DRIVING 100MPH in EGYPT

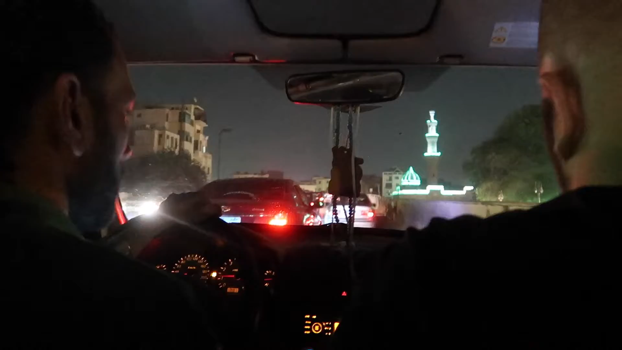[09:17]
It's the most intimate traffic I've ever been in. Cars are centimeters from each other and so much honking.